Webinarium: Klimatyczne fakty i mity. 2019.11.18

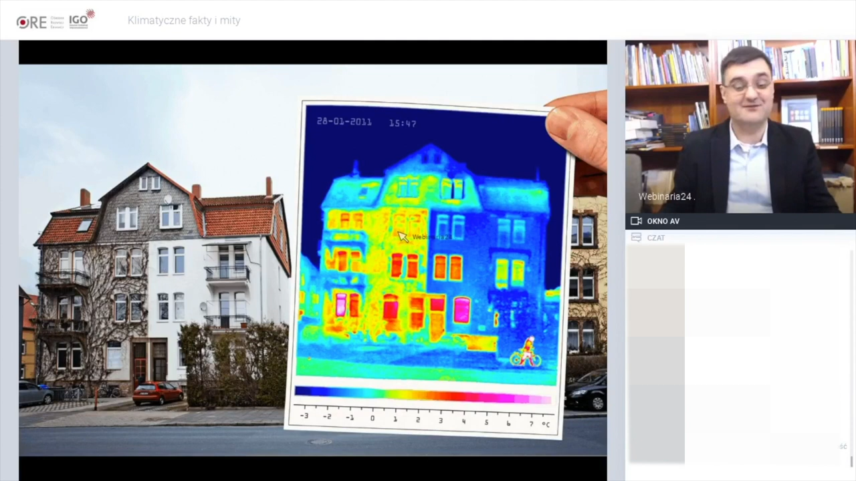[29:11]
I tutaj w kamerze termowizyjnej widzimy po prawej stronie niższą temperaturę jasnościową, a po lewej stronie wyższą temperaturę jasnościową, jak powiedziałby fizyk takim bełkotem naukowym. Ale rozumiemy, o co chodzi. Słuchajcie, i co teraz mamy?